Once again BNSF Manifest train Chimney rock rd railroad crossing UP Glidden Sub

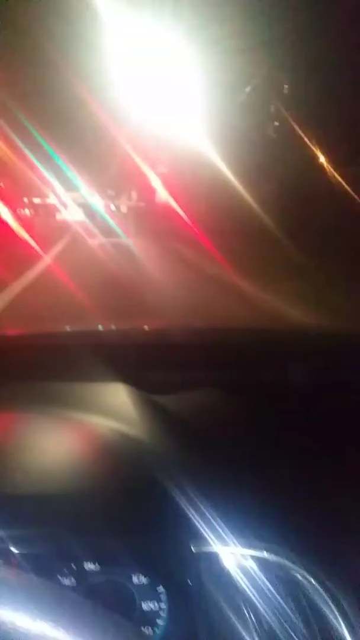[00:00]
Here is Track Clear and Screen. We are at Chimney Rock Road, Railroad Crossing and South Main Street. The train we were waiting on is now approaching.
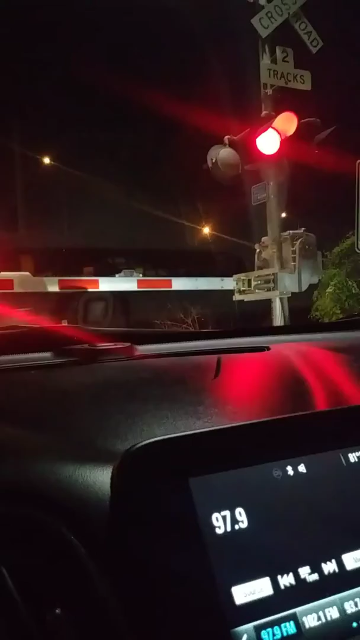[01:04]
This is the same BNSF train we had called earlier.